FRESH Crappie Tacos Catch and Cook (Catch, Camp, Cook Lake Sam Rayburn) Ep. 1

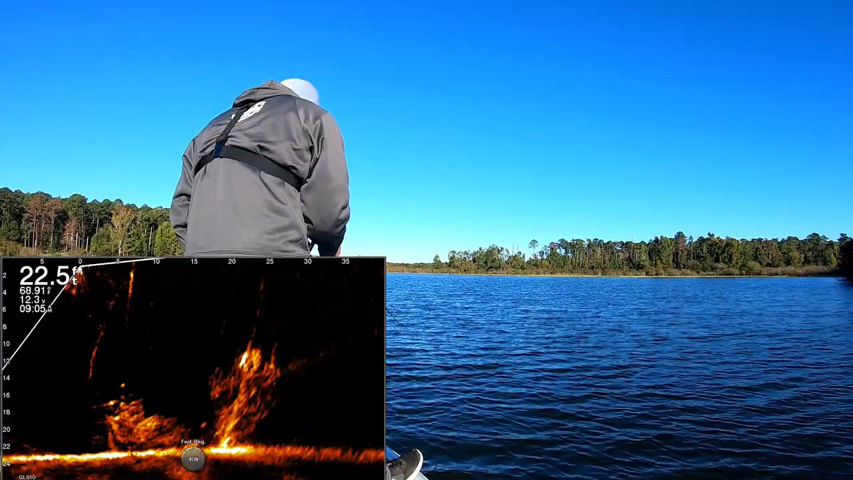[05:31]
On screen: depth 22.5 ft
We're on some weed lines, but a lot of this timber, that's where I'm finding it. Running these hard breaks that go into the main creek channels. Here comes one. Got him. There we go. Not the fish we're targeting, but it is, oh my goodness, it is a tank.
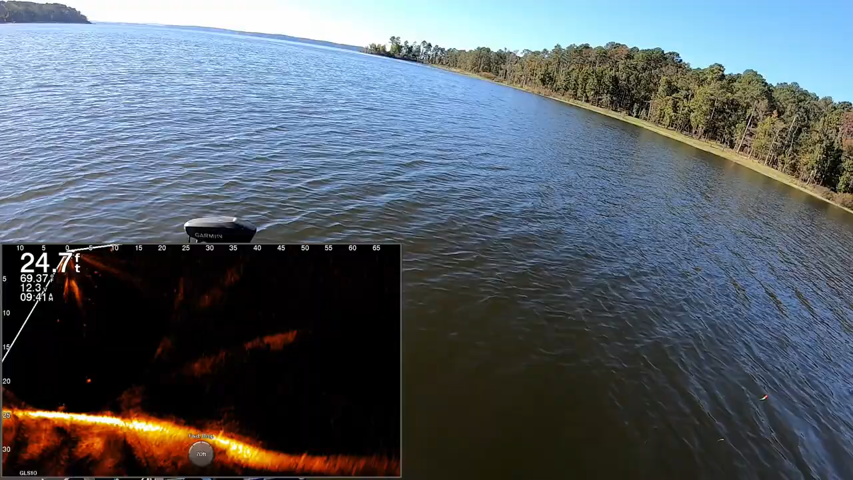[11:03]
On screen: depth 24.7 ft
There it is. There's another tree that you want to see.
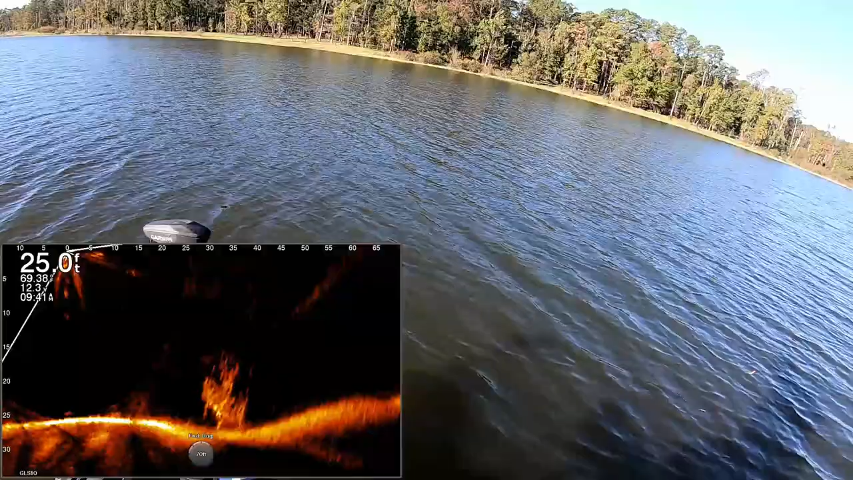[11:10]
So while I'm fishing the mid-south, you can find stuff like this. Typically, you don't find stuff like this up north for the most part.
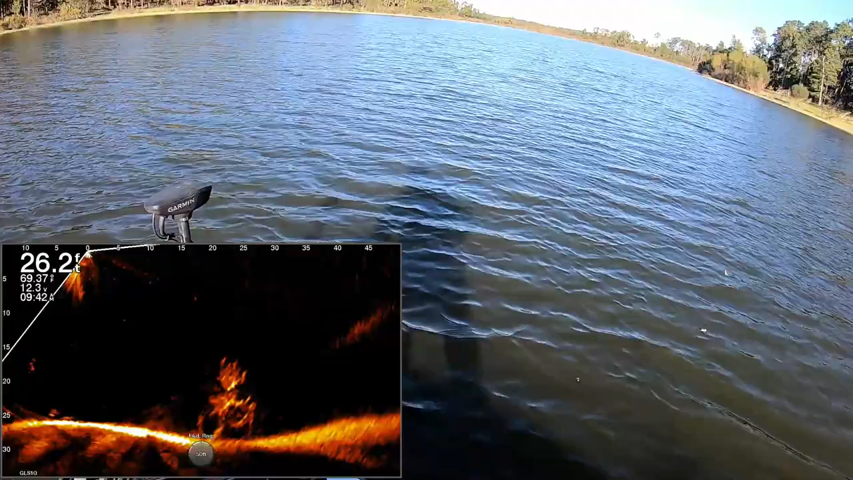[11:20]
It's hard to find them, but I have haven't left the creek yet, and we're still finding little bits and pieces.
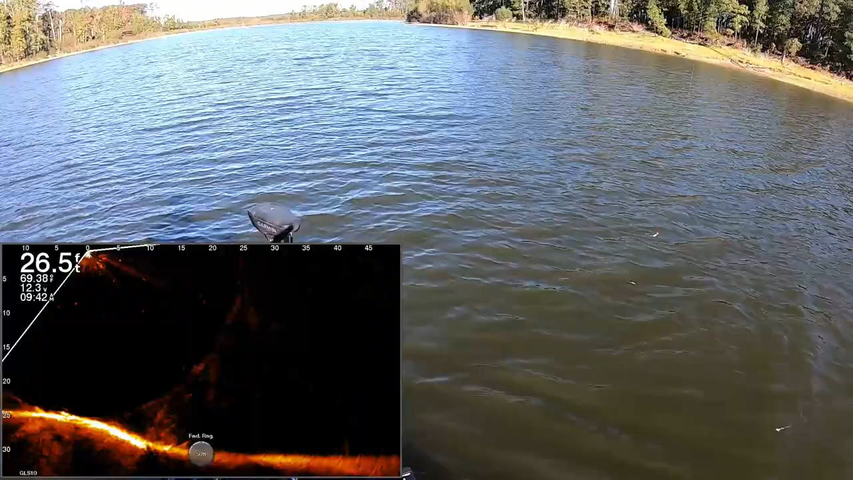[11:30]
But as you can see on that side imaging, I've taken some screenshots for you.
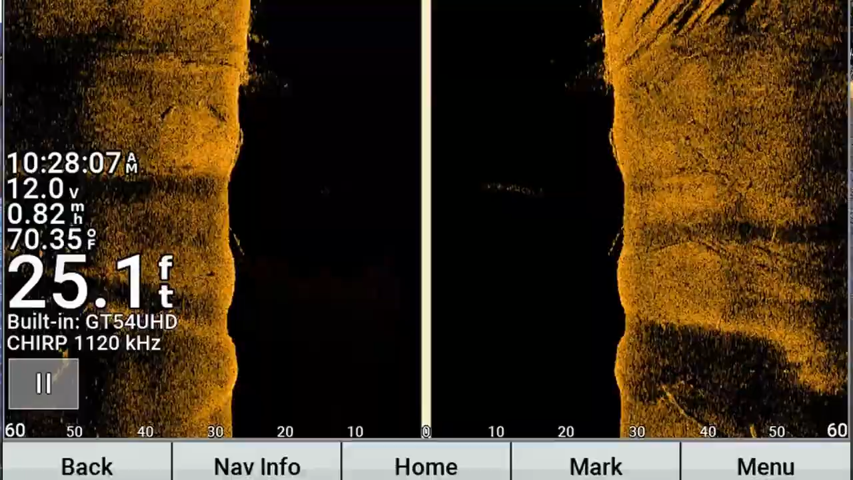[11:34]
On screen: depth 25.1 ft, water 70.35°F
So at your side imaging, left and right, at the most, I'd say 60, maybe 70 feet. I wouldn't go further than that, to be honest with you. Um, you got to be able to see little stuff like this. And again, time on the water is key when you're using side or down imaging. Down imaging, you'd definitely be able to see this. You went right over the top of it. And there's some fish in there. I think there's some good ones too.
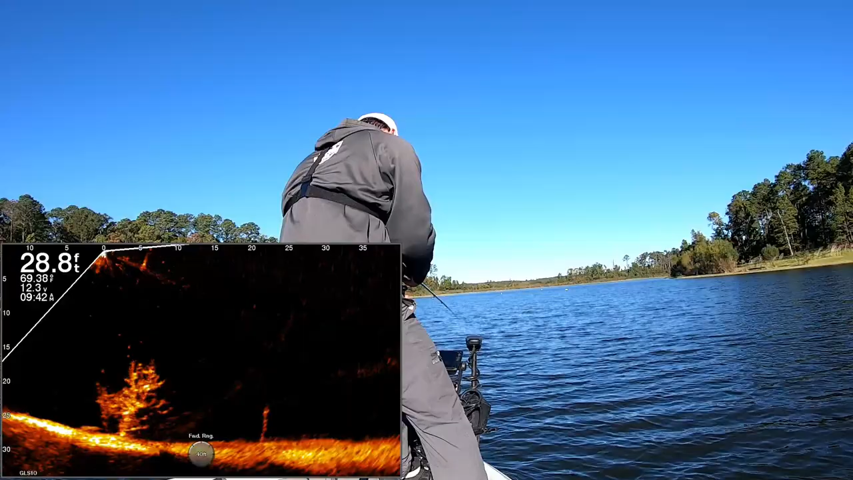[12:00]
On screen: depth 28.8 ft
I think he'll keep. I did check the regulations. It's 10 inches and 25 fish. I thought it was 10. Typically, Texas is pretty much 10 inches.
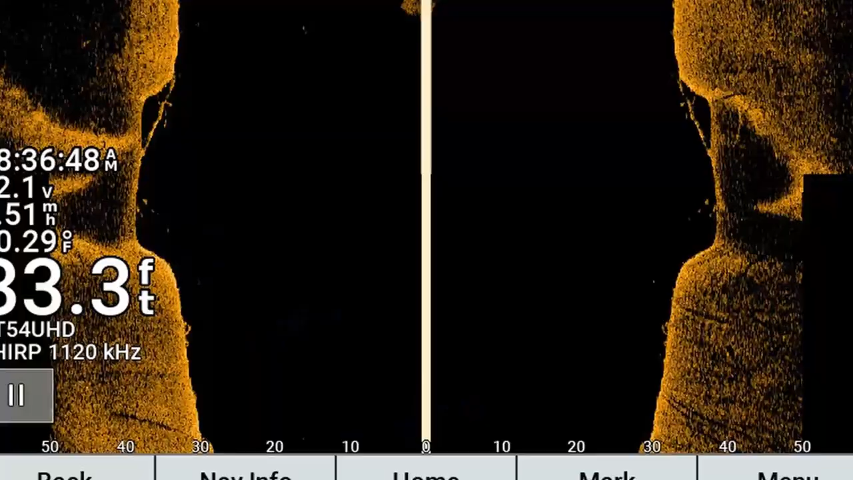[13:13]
It's going to be a lot easier to see them because they're in a little bit deeper water. So your side imaging is probably going to show up a little bit better. If it's in really shallow water, side imaging can get kind of tricky.
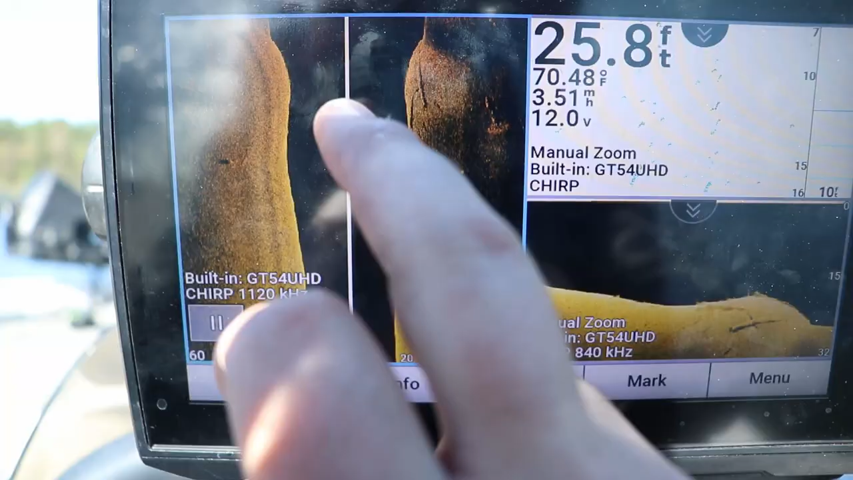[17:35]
On screen: depth 25.8 ft, water 70.48°F
Yeah, I've got LiveScope and I understand some people, you know, don't really like that.
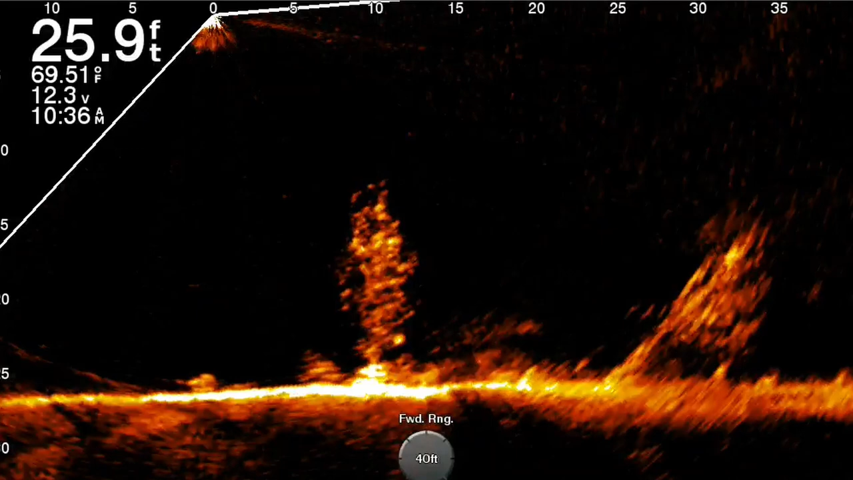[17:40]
On screen: depth 25.9 ft, water 69.51°F
Probably because of price tag, but if you can afford it, it's going to help you a lot.
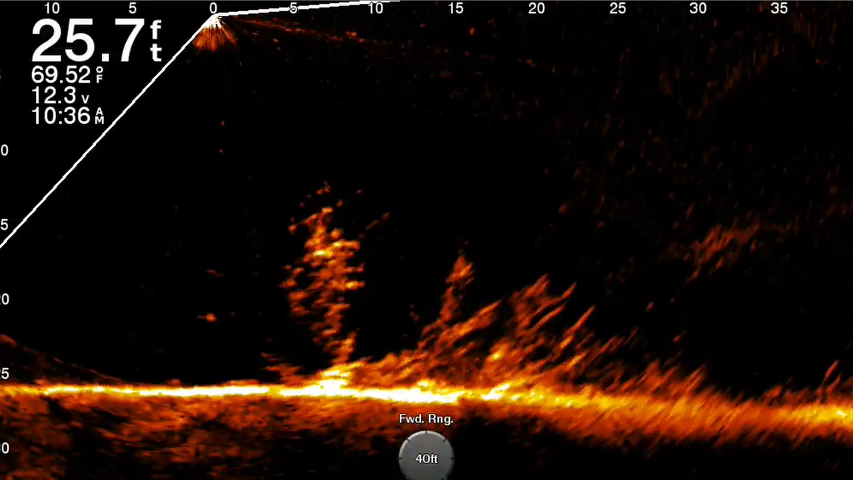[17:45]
On screen: depth 25.7 ft, water 69.52°F
If not, don't worry. Having mapping and side imaging is pretty much all you need. You're going to find some fish.